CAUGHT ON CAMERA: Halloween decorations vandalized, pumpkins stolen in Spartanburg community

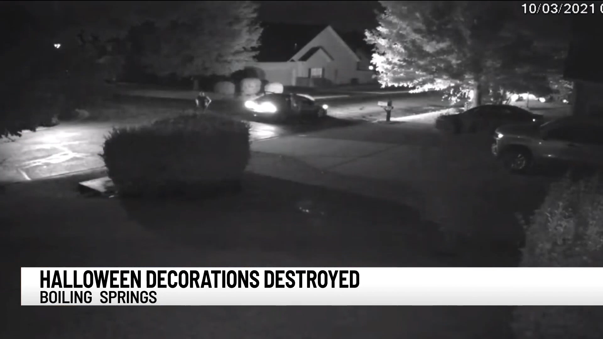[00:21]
It was all caught on camera. Here you can see a group of teenagers driving up to a house, then they jump out of a car and begin running into this yard. In this clip, you can see them kicking and stopping on Halloween decorations, then they hopped back in the car and drove off. Brittany Taylor, the neighbor that captured it all, said it was frustrating. She says she decided not to file a police report, but says she was devastated to see her Halloween decorations completely destroyed. She says now she and her young daughters check outside every morning to make sure the decorations haven't been vandalized.